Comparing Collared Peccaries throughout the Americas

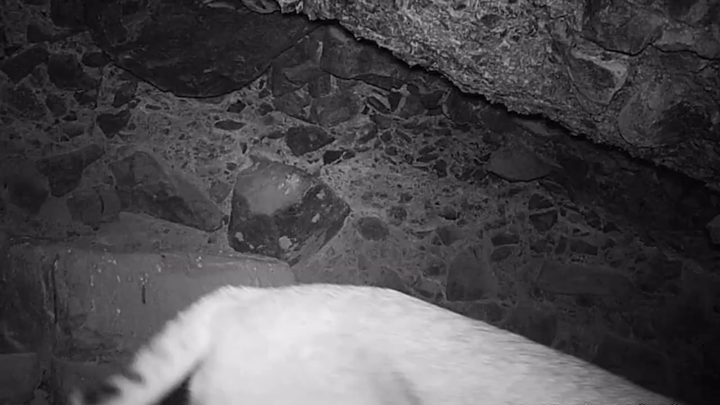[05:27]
The tail of a bobcat creeps through the frame briefly and then vanishes. Then the bulbous bristly rump of an animal comes into frame.
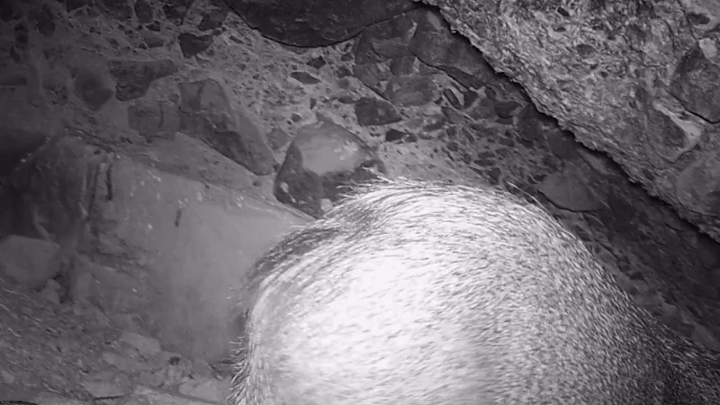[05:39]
The camera shakes playfully as a group of peccaries inspect the device.
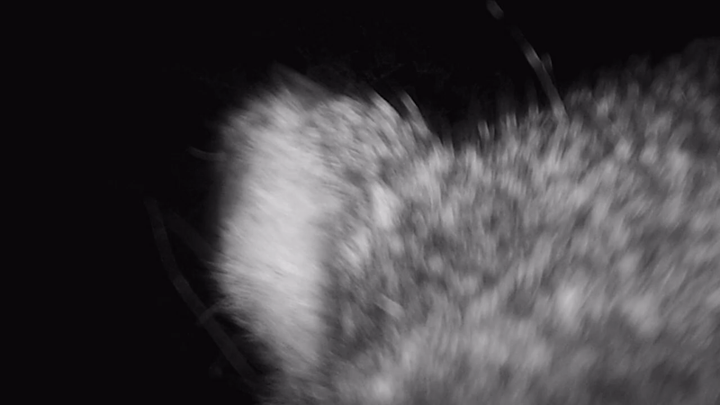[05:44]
The peccaries rub their scent on the area utilizing a gland located on their rump.
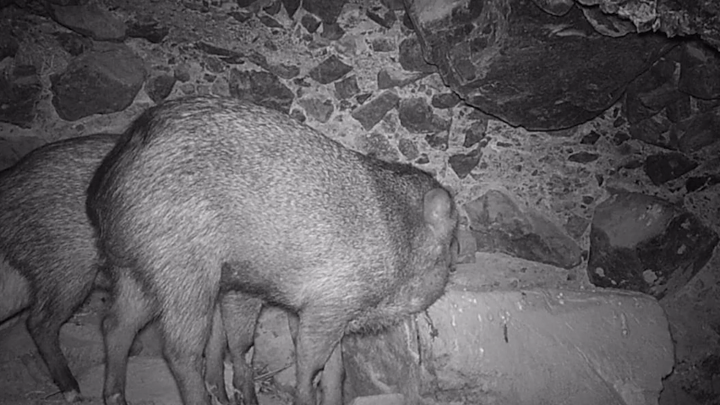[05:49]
This is just one of the particular adaptations the peccaries evolved long ago in the oligocene.
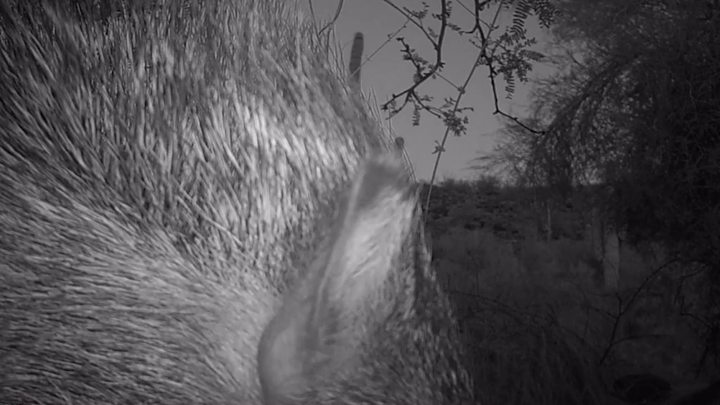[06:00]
notice and their highly specialized canines which sharpen themselves as they interlock.